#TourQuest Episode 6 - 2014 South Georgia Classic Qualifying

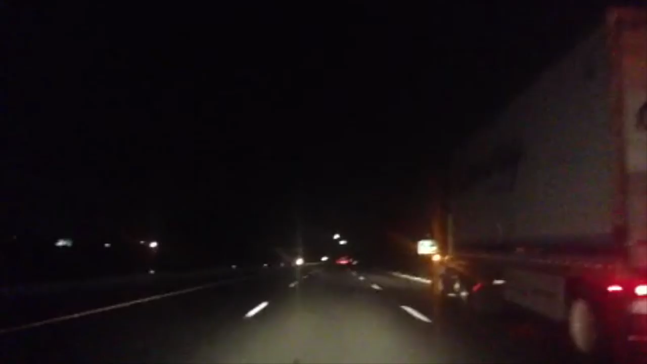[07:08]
We drove almost all night and, you know, we knew there was a storm and my mom was like, you guys need to be safe.